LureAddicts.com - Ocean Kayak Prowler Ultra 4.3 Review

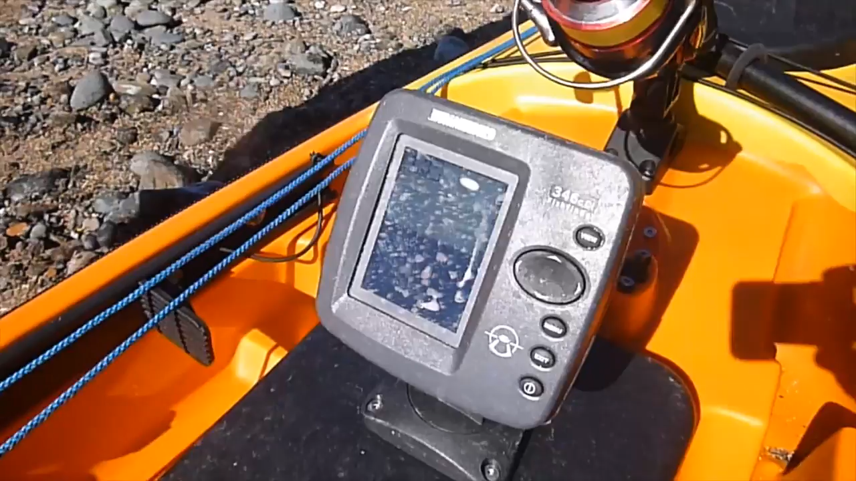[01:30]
it's got paired up with the Hummingbird sounder with a 346Di really good little unit we've got a split screen